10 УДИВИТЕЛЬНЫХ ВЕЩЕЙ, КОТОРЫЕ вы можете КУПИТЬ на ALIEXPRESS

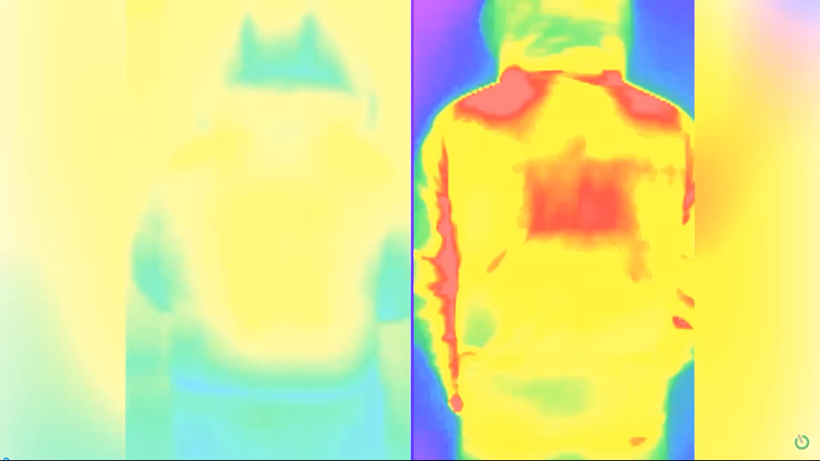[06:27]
Я оставлю вам снимок, сделанный с помощью тепловизора,
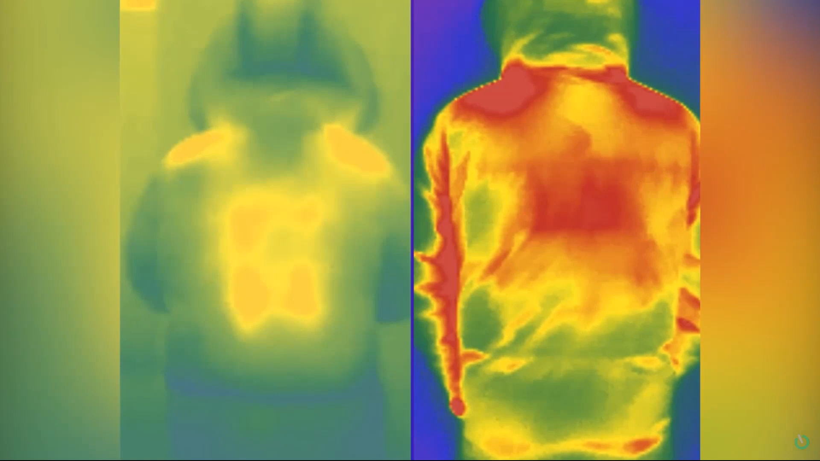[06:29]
чтобы вы могли получить представление о том, как работает эта внутренняя система отопления.